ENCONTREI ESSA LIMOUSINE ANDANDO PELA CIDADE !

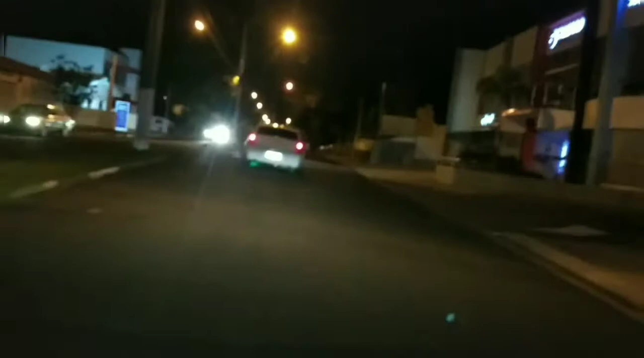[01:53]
do louco Vento Mas é uma limousine calça Olha só que da hora Essa é uma limousine Olha só que da hora O gulho é uma limousine
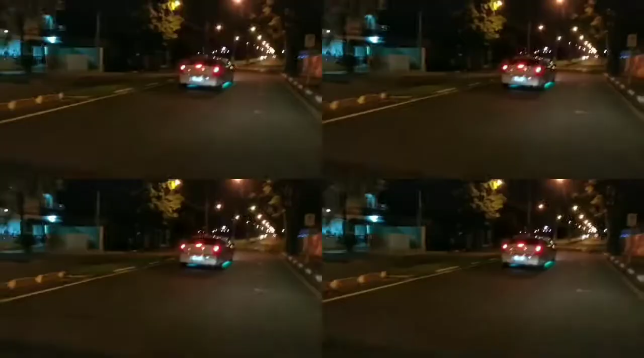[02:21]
Da hora Desenho aqui em Serquilha Aqui na cidade Onde eu moro Aí do nada mano Uma limousine andando ó Da hora Tamo junto galera Tchau